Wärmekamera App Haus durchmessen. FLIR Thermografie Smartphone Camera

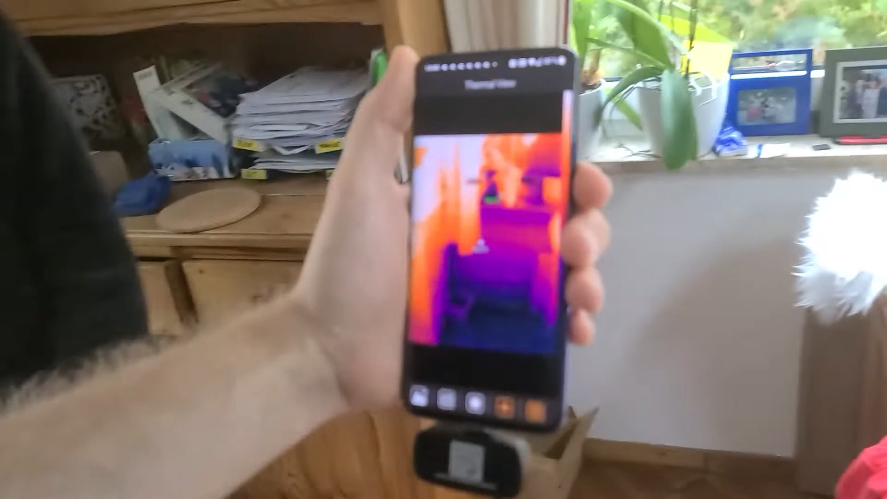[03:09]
Jetzt machen wir erst mal die Wand. Siehst du allein die Tische und so weiter... Was hat die Wand?
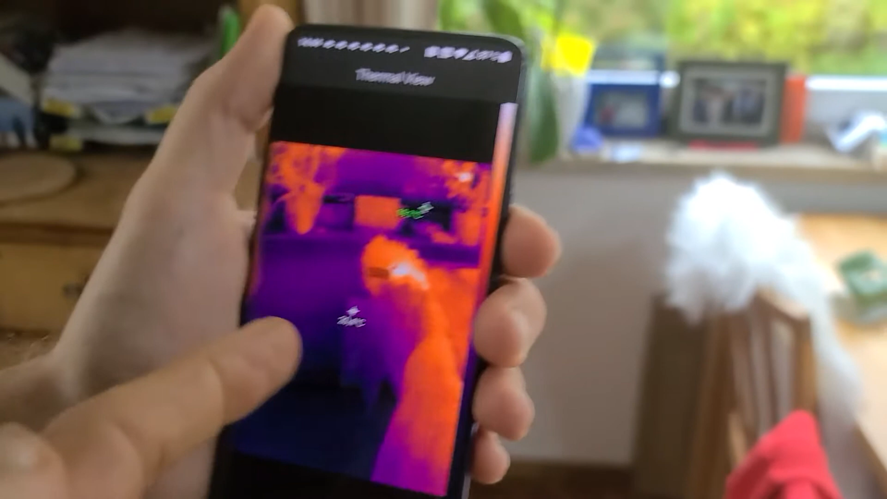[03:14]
Die Wand hat... Die Wand hat... Kommt drauf an, wo? 19,6. Unten hat sie 19, hier an der Ecke.
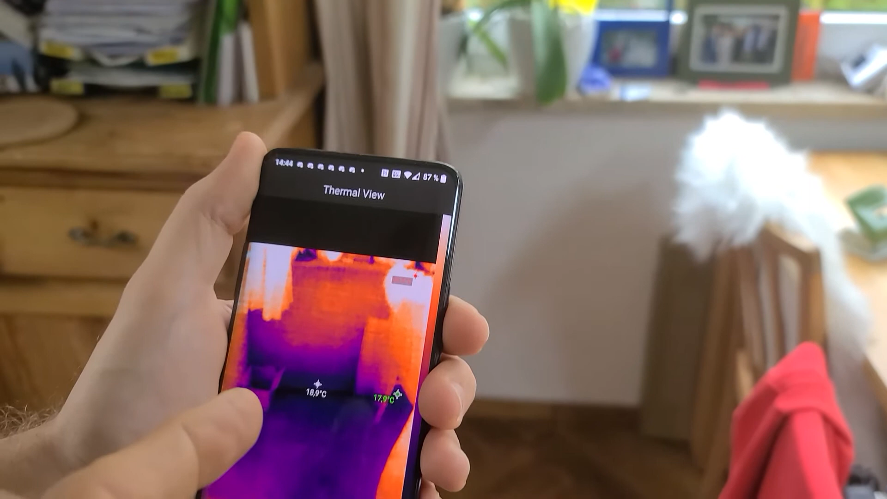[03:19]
Das ist nicht, weil es vom Keller nämlich raufkommt. Und hier steigt sie dann...
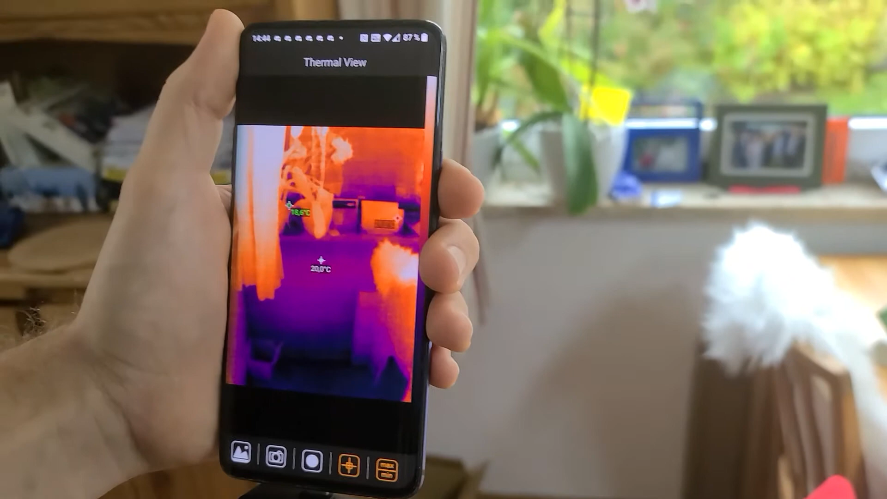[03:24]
Hier hat sie dann 20. Die Fenster-Scheibe hat auch 20.
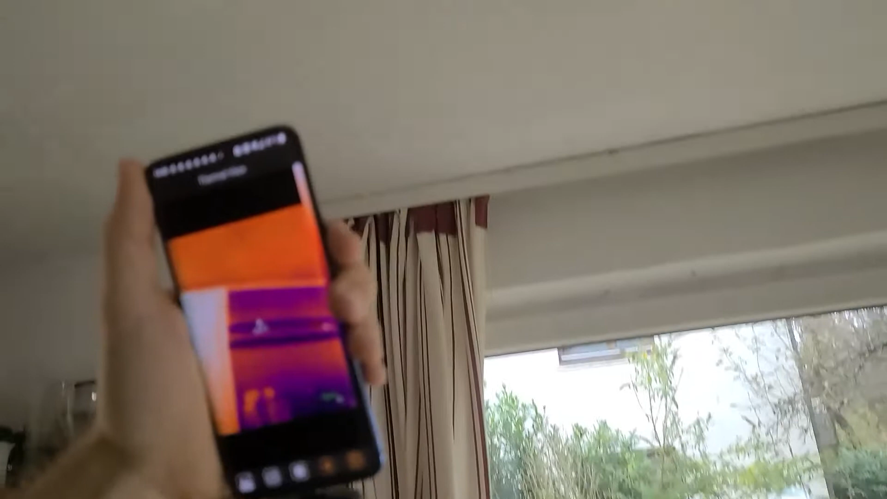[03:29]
Und oben hast du... Ja... 21... 20.
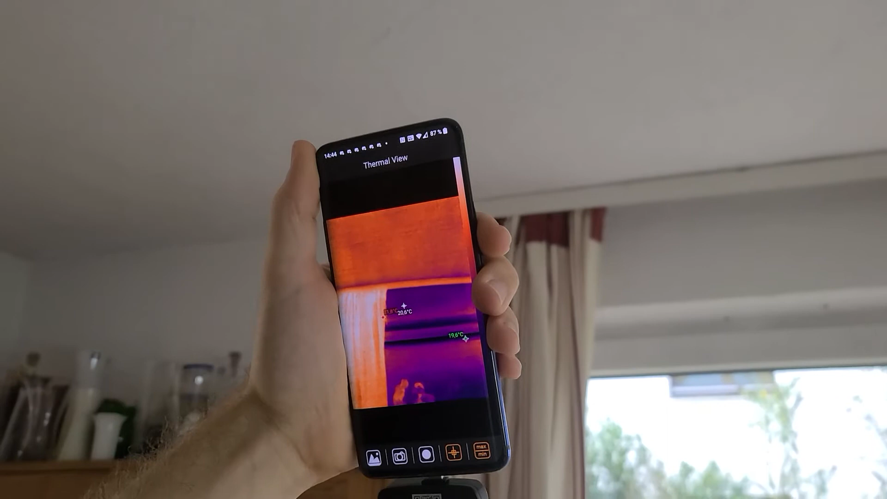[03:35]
Direkt zur Decke hin wird es wieder schlechter. Da zieht irgendwo noch etwas weg. Hier direkt...
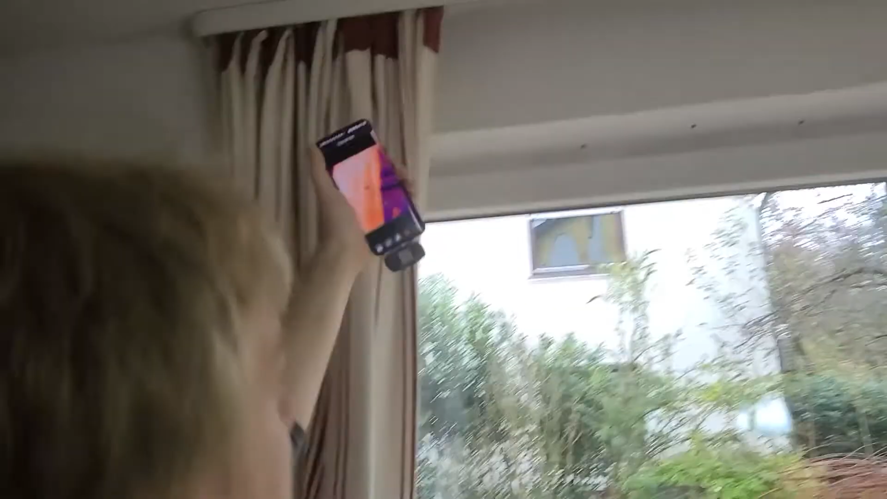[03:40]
Direkt in der Kante verlierst du wieder irgendwo Wärme.
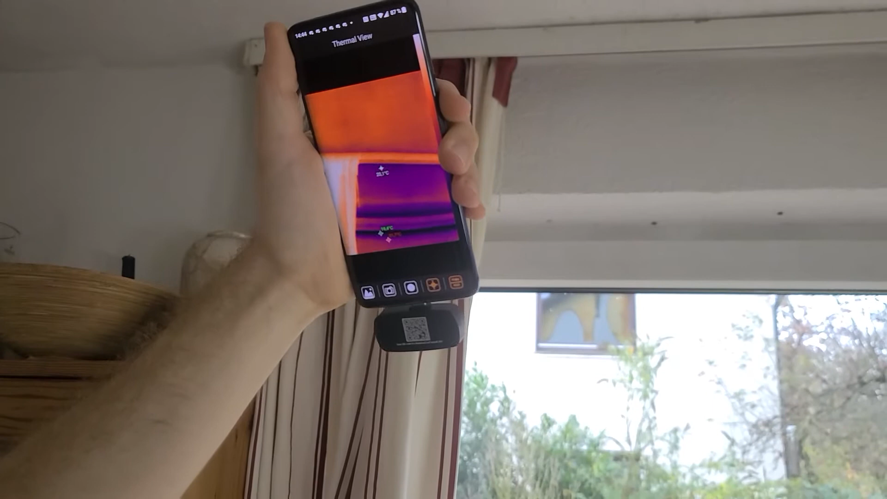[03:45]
Wahrscheinlich irgendwo die Zwischendecke nicht ganz so gut gedämmt ist. Irgendwo verliert die wahrscheinlich zum Balkon raus drüben.
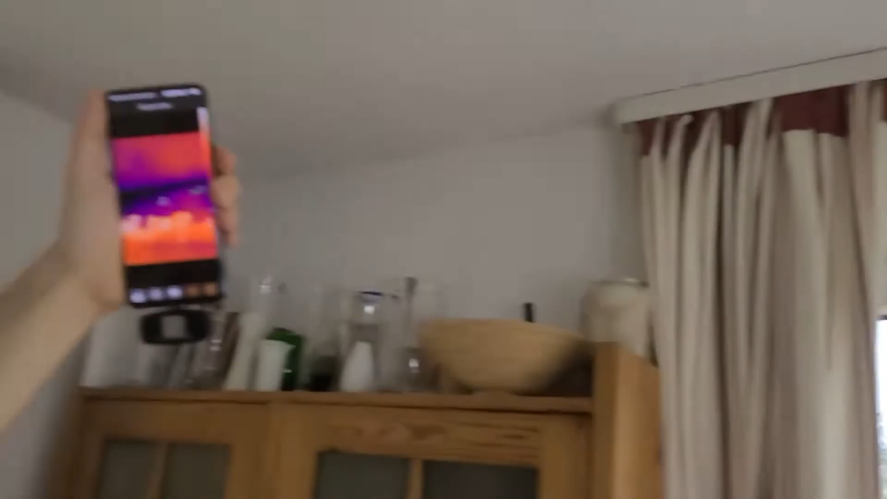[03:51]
Nein, das sind zum Teil, ähm, muss man es wie gesagt... Du siehst, deine Wände verlieren einfach an den Ecken.
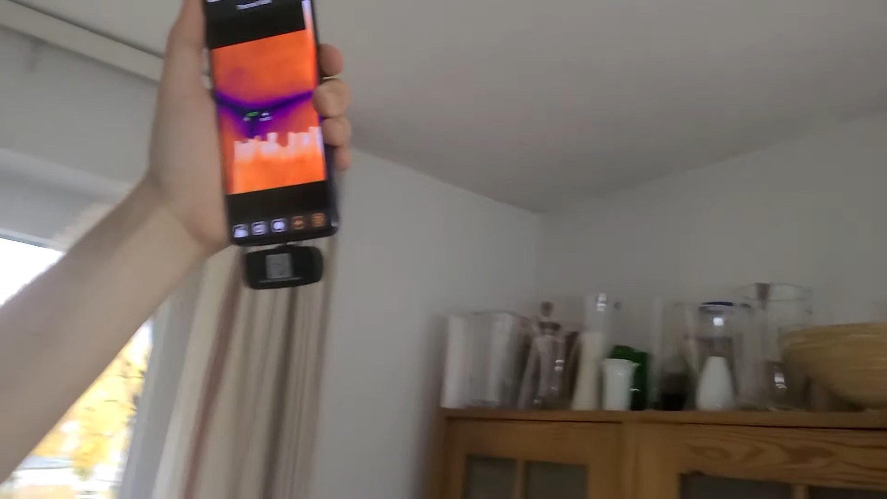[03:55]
Ich weiß nicht, ob da Luft wegzieht, aber die Ecken sind schon kalt. Äh, die sind kalt, ja.
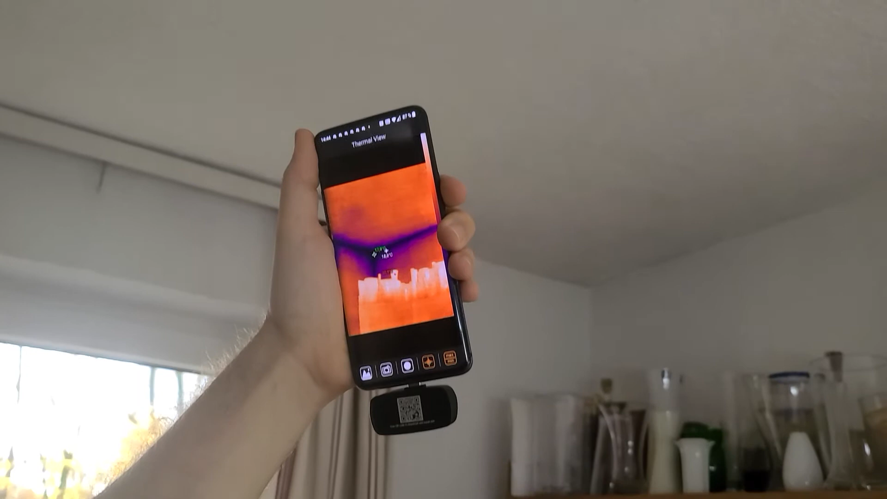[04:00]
17,9. Warum ist das so? Die Ecken sind oft Wärmebrücken. Das ist die Frage, wie du das außen gedämmt hast.
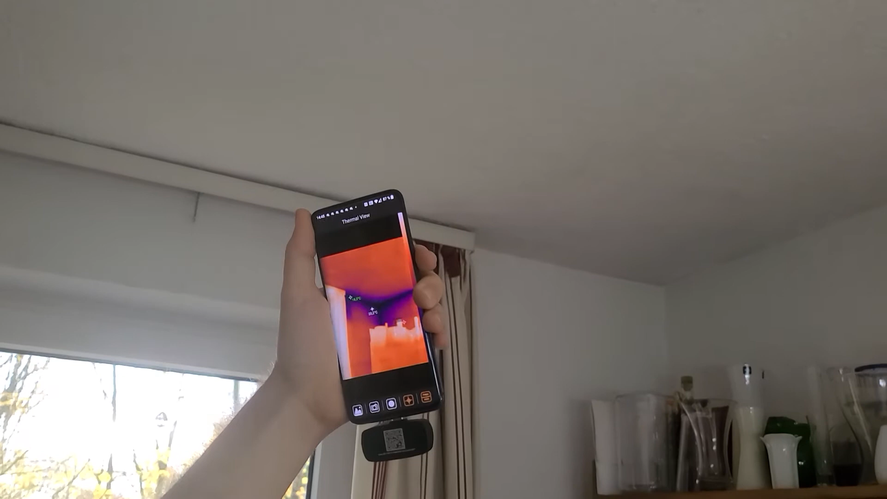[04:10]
Nein, das Außen ist durchgängig gedämmt. Die Frage ist, warum es da an der Ecke...
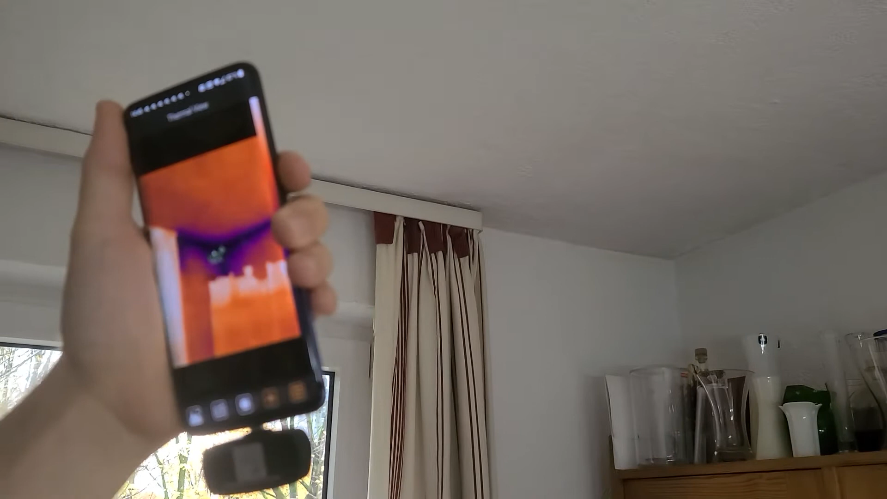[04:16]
Ob das jetzt ein Denkfehler ist, weißt du?
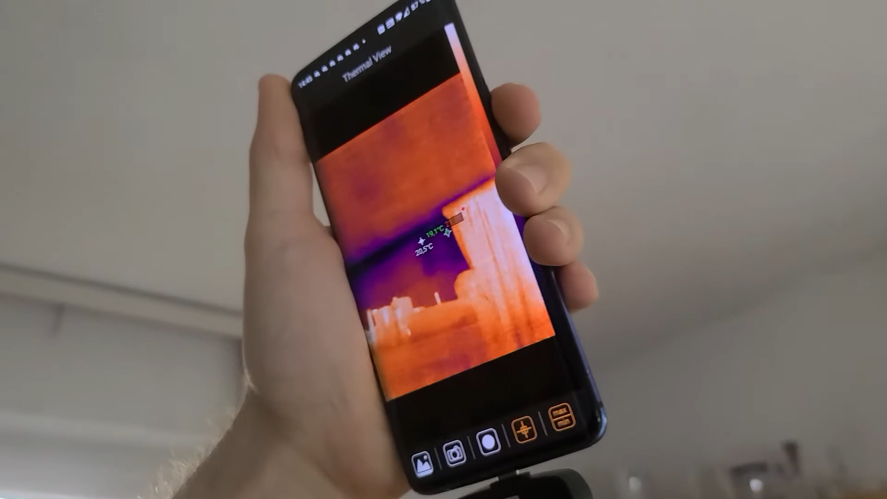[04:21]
Ja, aber du siehst, wie sich überall die ganzen Kanten... Also ich hatte festgestellt, dass das auch, weißt du, normalerweise hier an den Fenster, da zeigt es immer eine warme Brücke an oder eine kälte Brücke.